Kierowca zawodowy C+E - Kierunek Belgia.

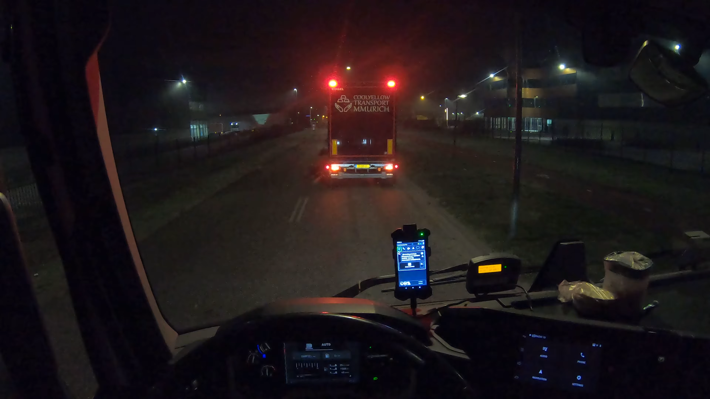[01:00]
Pan bramowy, powiedzmy, że bramowy przekierował mnie na koniec kolejki. 7 luf jeszcze przed nami jest. Jesteśmy chyba 8 w kolejce, także oj, będzie poślizg. No ale co zrobicie, jak nic nie zrobicie? Ja jestem na czas, ale przede mną 7 zestawów. No to czekamy. Także widzicie, zapierdziel z rana. Wszystko pełne.
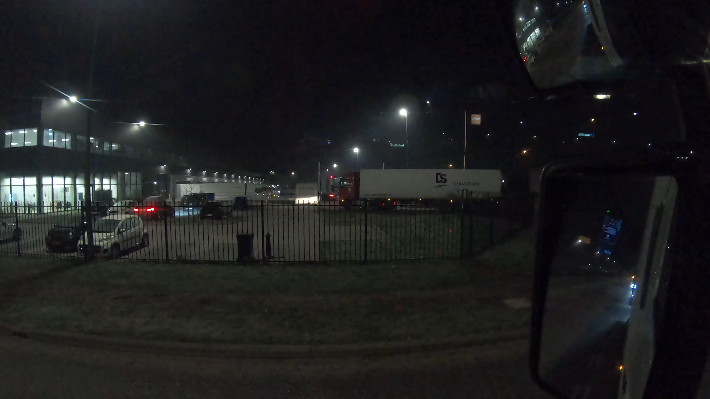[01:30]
Trzeba czekać. A ja lecę na Belgię, czyli będzie spory poślizg. No i ruszyliśmy sobie, wyjeżdżamy z firmy,
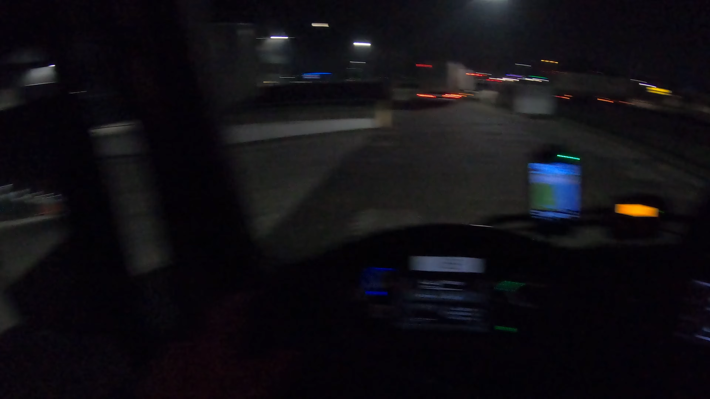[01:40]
załadowaliśmy sobie 9 pełnych koszów paczkami i ciśniemy sobie teraz do Ardoje, 199 km, kierunek Belgia, panie i panowie. Mamy już lekki poślizg, powinniśmy być na 8.50,
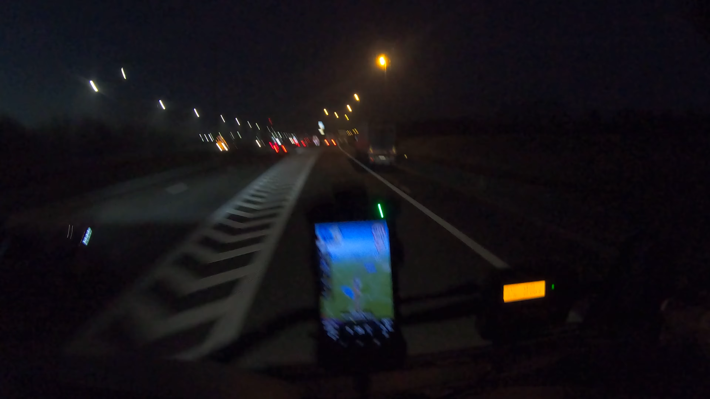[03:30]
A ile jeszcze? 150 przed nami, panie i panowie.
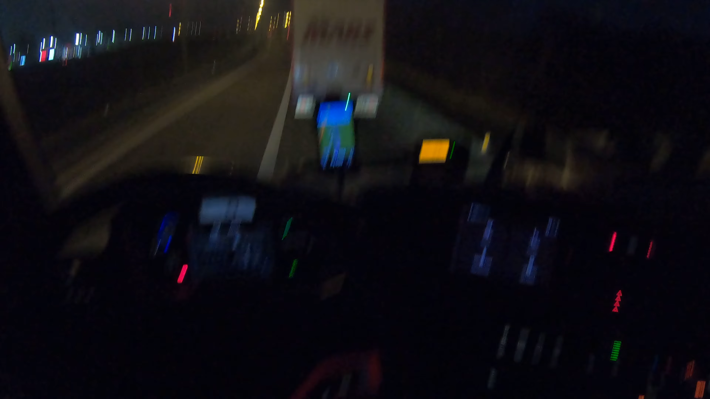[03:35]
No i zjechaliśmy sobie na pobocze. Nie będę po parkingach tam jeździł, bo cholera wie jak tam z miejscem.
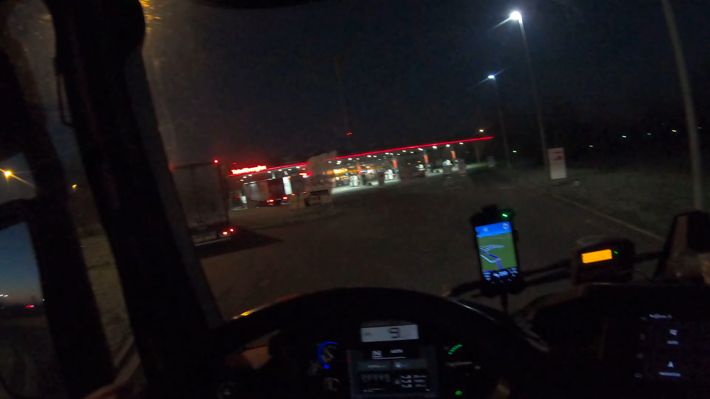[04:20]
Pyk, myk, fyk. Tędy będzie szybciej, bo tam chłopaki zamulali. I o, kto chce nowego Mercedesa?
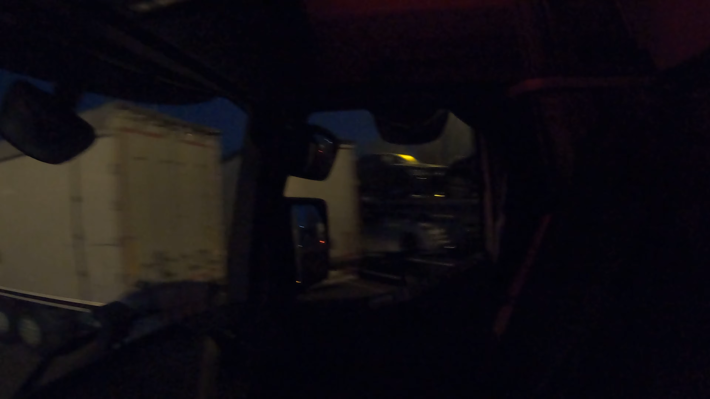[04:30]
A jest miejsce. Nie ma źle. Uściotta. No tak, ale to nie ta godzina.
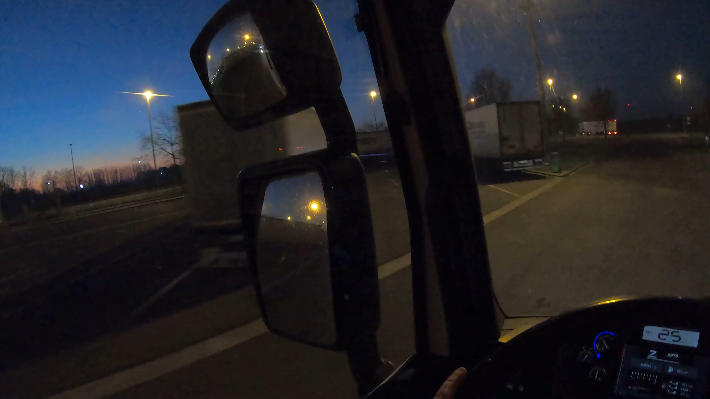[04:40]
Będzie 18. To będą na dupach siedzieć, bo nie będzie gdzie zaparkować. Taka sytuacja. Jak tam?
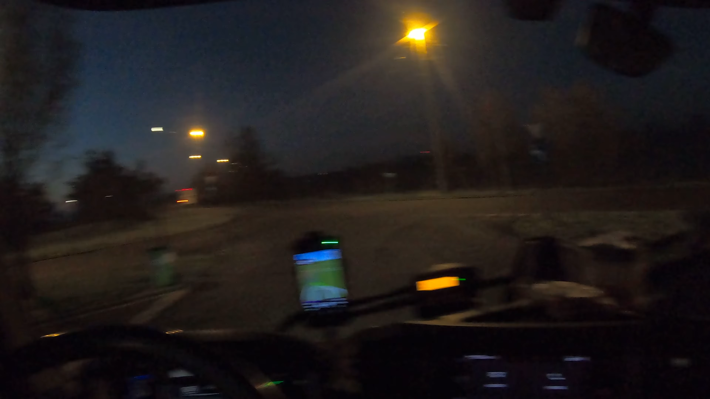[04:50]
Wolne czy niewolne, bo nie widzę. Chyba wolne. Okej. lecimy dalej. No i coś się zesrało.